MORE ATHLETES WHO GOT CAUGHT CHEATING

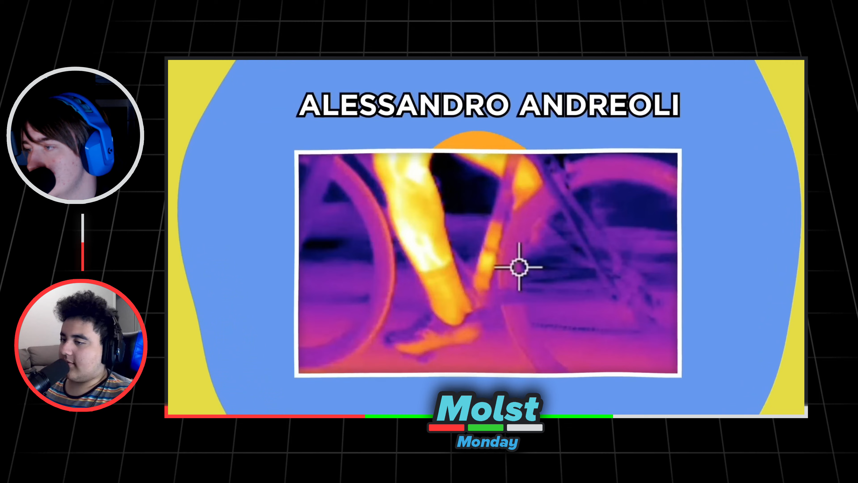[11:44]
After all, this moron had a history of kicking other competitors' bikes mid-race, and even turning their engines off at the starting line.
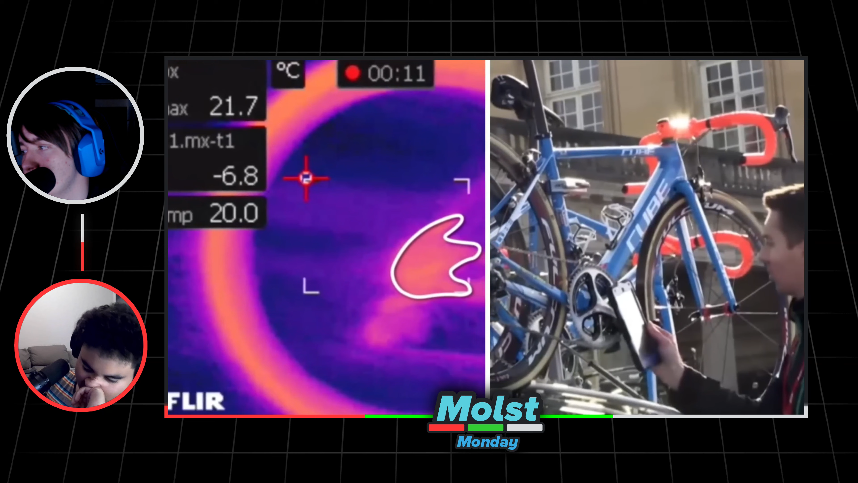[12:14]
But after he crossed the finish line, suddenly flagged by race officials.
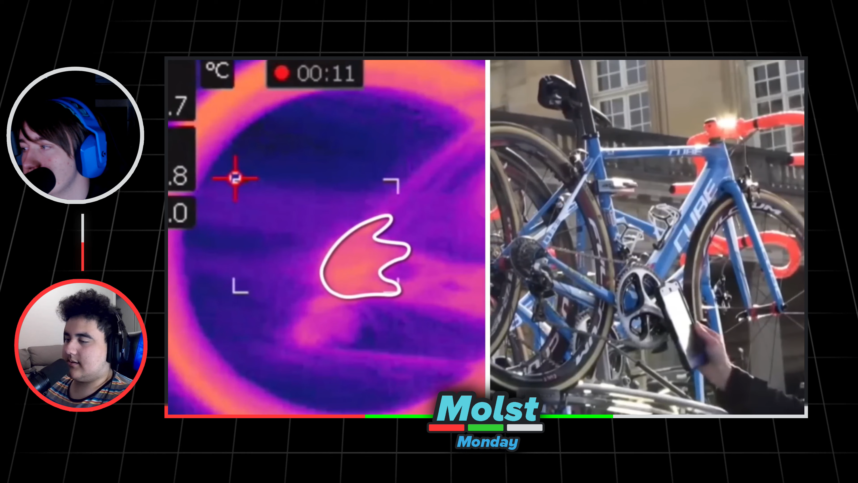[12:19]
Without his knowing, they'd been using a brand new weapon in their arsenal against cheating: thermal cameras.
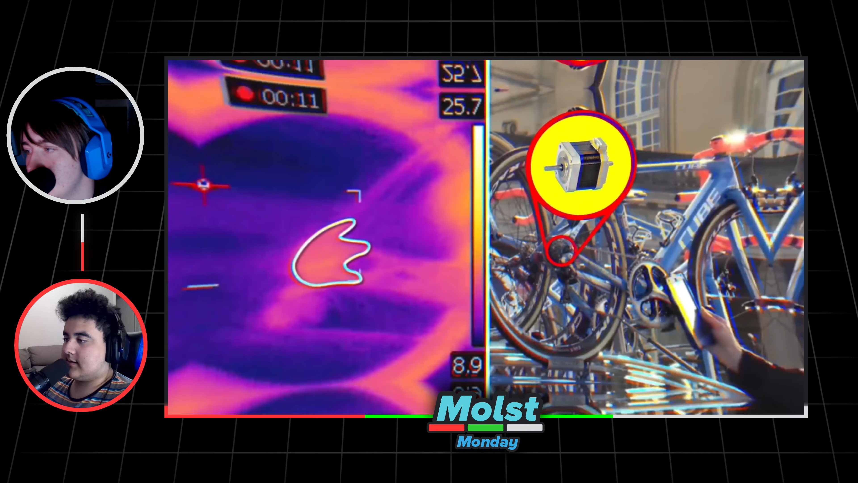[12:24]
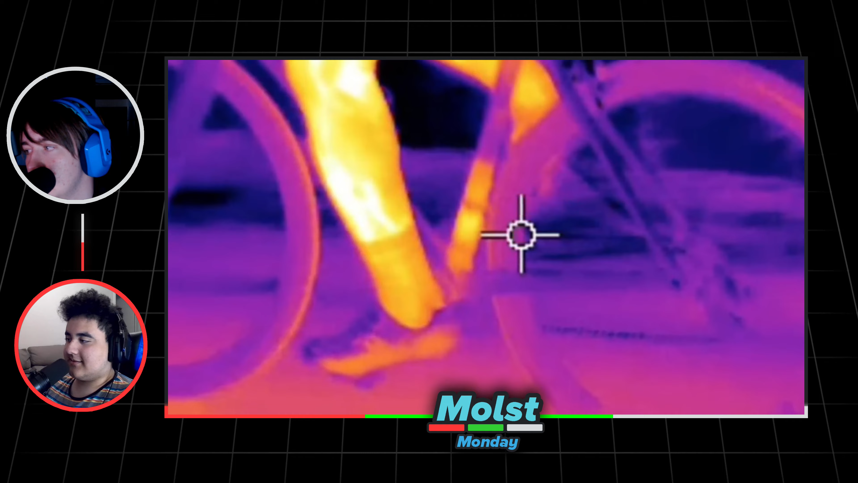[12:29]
With this new tech at their fingertips, officials could easily scan bikes for suspicious-looking heat signatures,
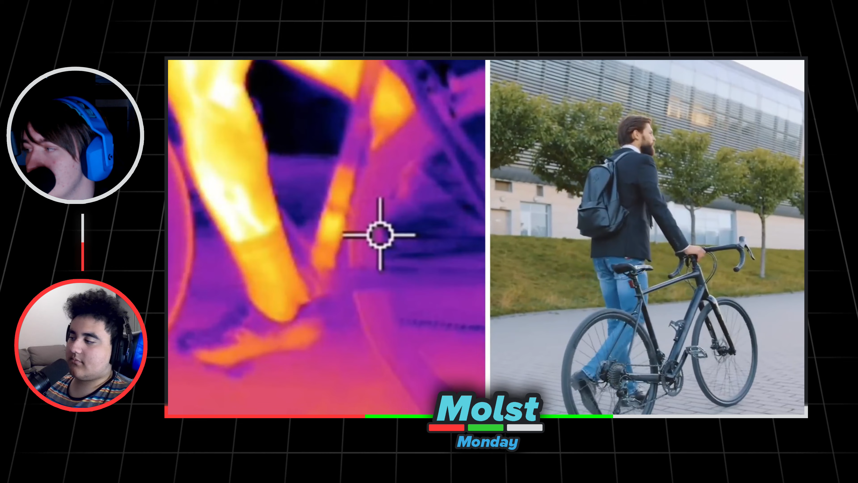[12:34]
indicating if there were hidden electric motors inside the athlete's equipment.